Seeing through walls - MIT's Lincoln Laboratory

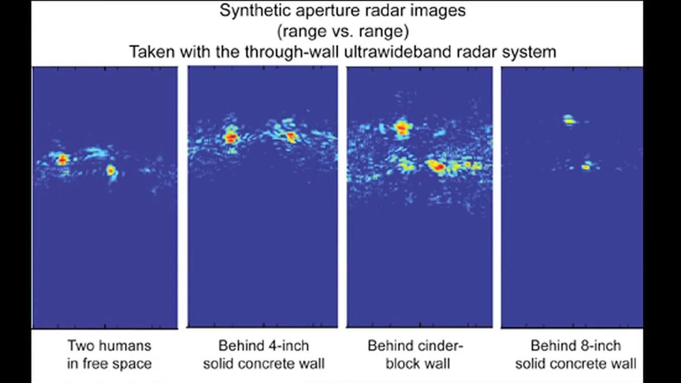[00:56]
When it goes back through the wall, it again loses 99.4% of that energy that was scattered off the humans.
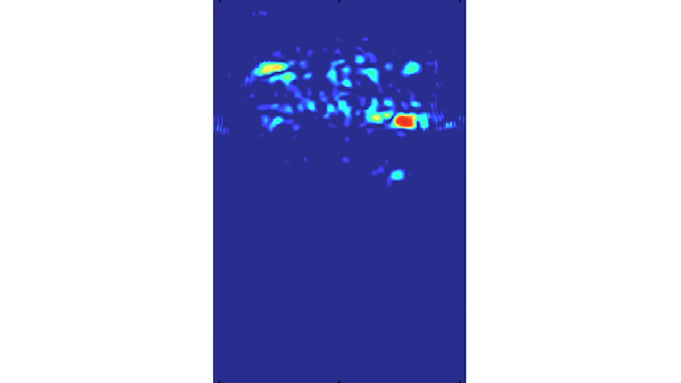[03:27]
what you see are a little red blob when you have one target behind the wall.